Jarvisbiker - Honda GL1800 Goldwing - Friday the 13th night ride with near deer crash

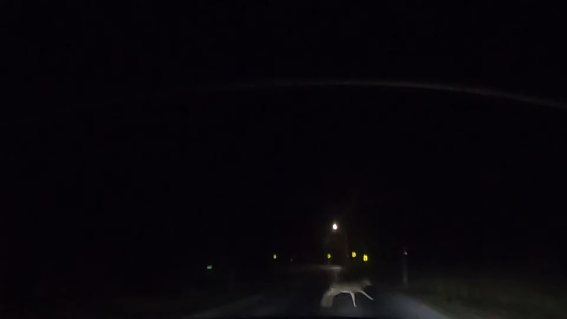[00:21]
Oh, dear. I hope you guys saw that, because it was there, right in front of me.
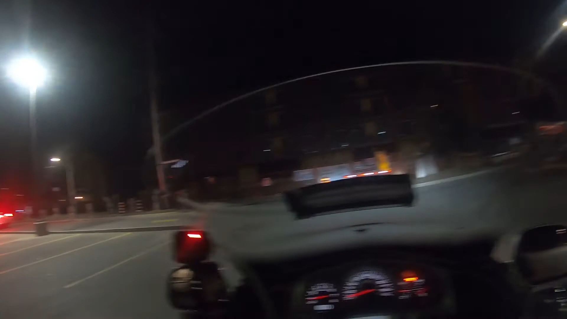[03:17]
Well, got to go all the way around now. Oops.
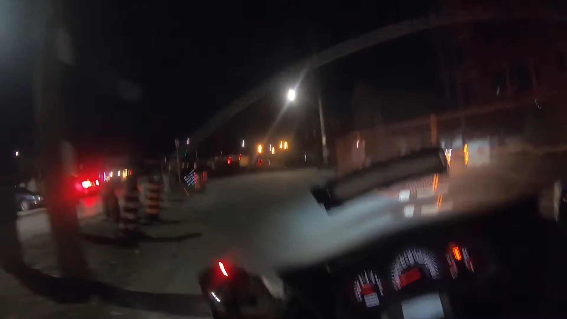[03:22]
So, me and one other biker.
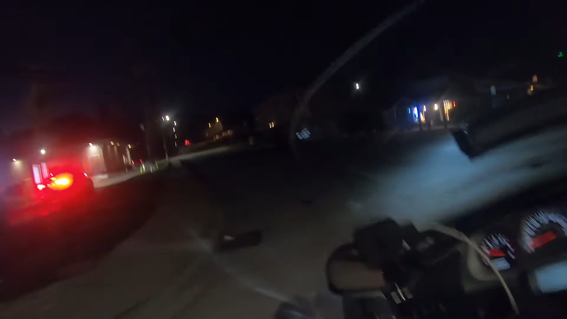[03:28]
We'll see if anybody's up on the main drag, but I doubt it.
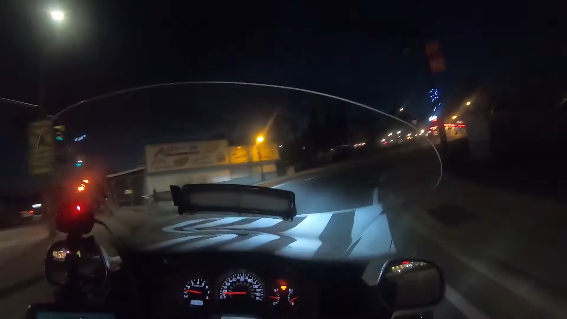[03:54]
the main drag. Two bikes. Three bikes. We got three bikes. Two at Louie's Pizza. That's good pizza, by the way, folks. If you're coming here, that's a good spot.
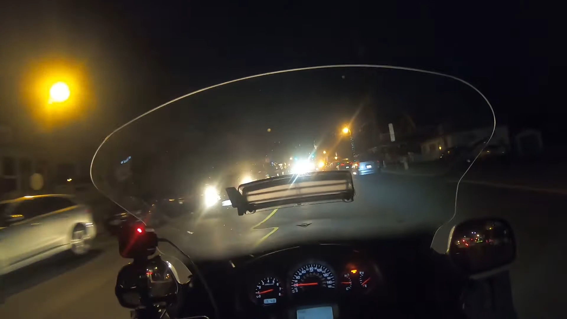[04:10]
Two more bikes here. And the law. Three bikes. What are you doing? What did you just do? The camera beeped for some reason.